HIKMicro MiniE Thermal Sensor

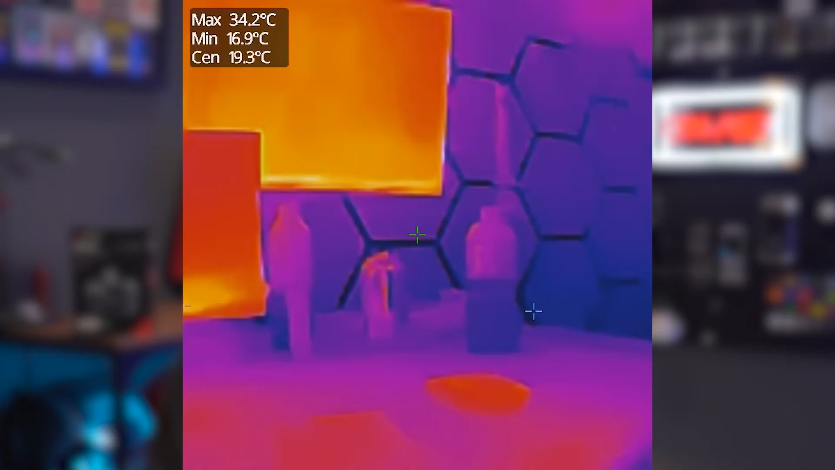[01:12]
On screen: spot 19.3°C, max 34.2°C, min 16.9°C
It allows you to visualize heat while measuring temperatures. So, in its most simplistic use case, you can clearly see what's hot and what's not.
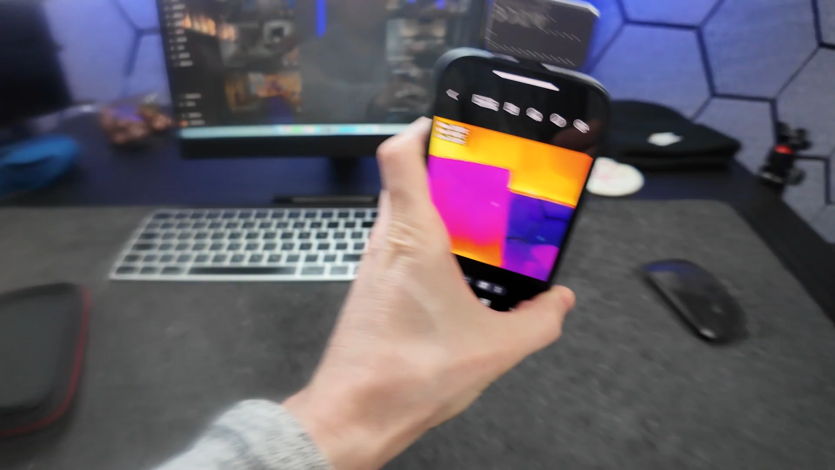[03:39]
With it connected, you should now be able to see the thermal image from the camera on your screen.
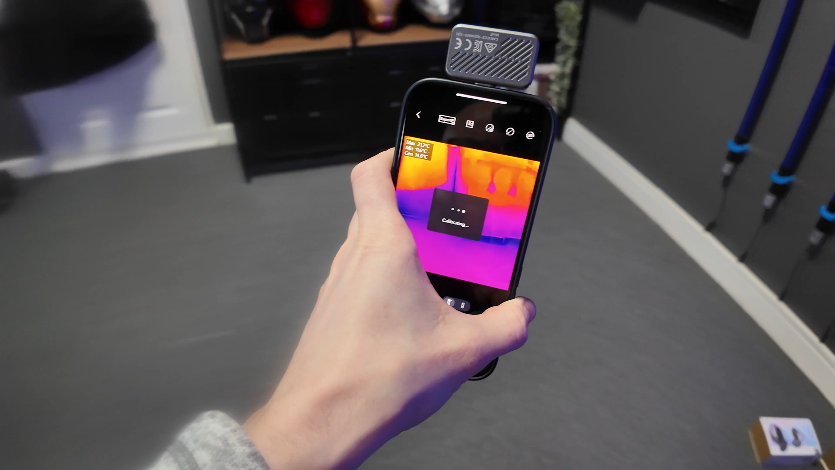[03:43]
If you click into measurement and enable center, hot and cold spot,
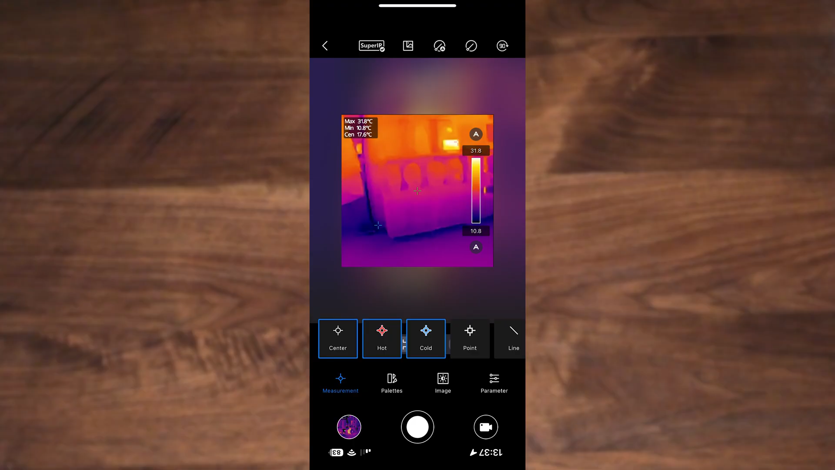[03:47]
On screen: spot 17.6°C, max 31.8°C, min 10.8°C
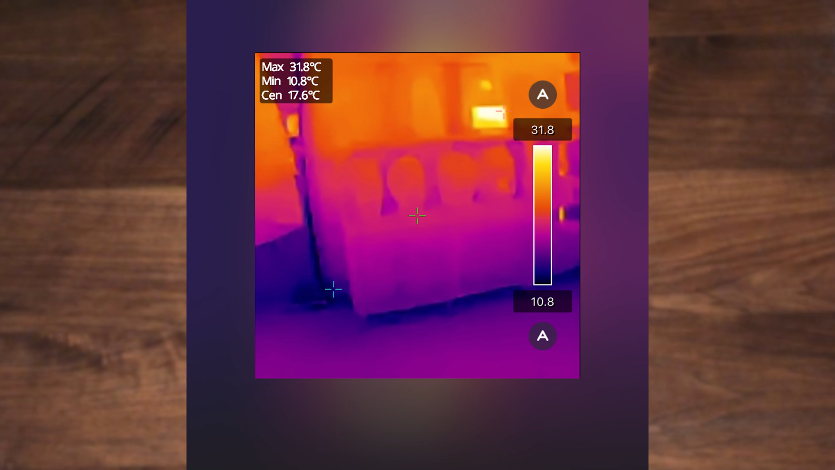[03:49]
On screen: spot 17.6°C, max 31.8°C, min 10.8°C
this will put crosshairs on the live view for each of these points, where it will then quickly show you the hottest and coldest point in view
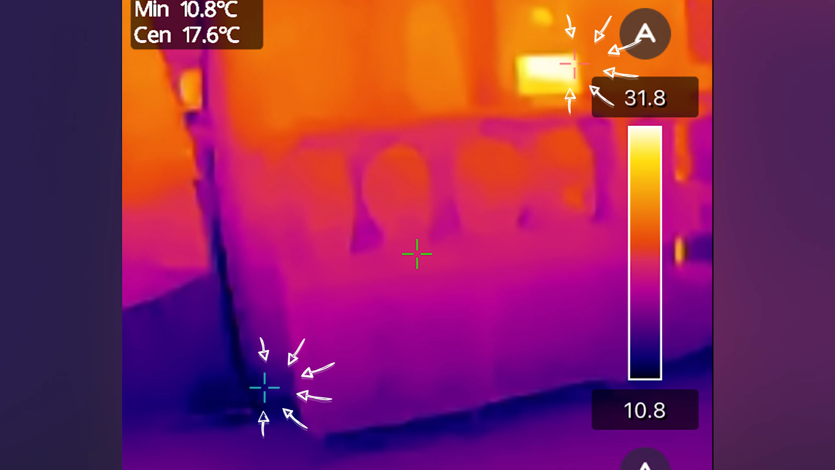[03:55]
On screen: min 10.8°C
and the exact temperature of those specific areas.
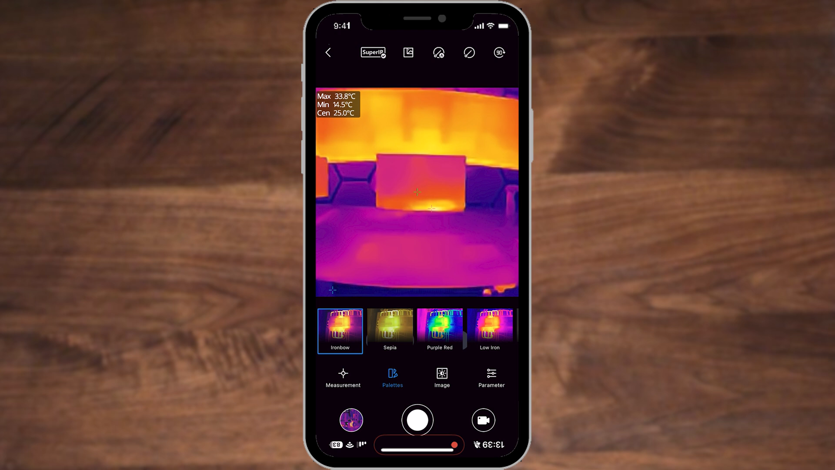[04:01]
On screen: spot 25.0°C, max 33.8°C, min 14.5°C
Palettes will let you choose the color preferences, whilst image lets you set your brightness, contrast and so on. And there are a few other parameters in the menus that lets you customize your temperature unit, ranges and min slash max values, among a few other things.
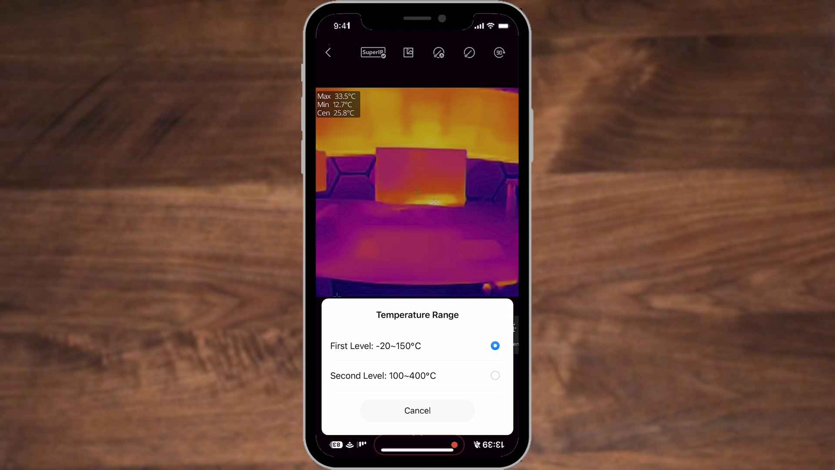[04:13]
On screen: spot 25.8°C, max 33.5°C, min 12.7°C
So, as you've just seen, it's extremely quick and easy to set up.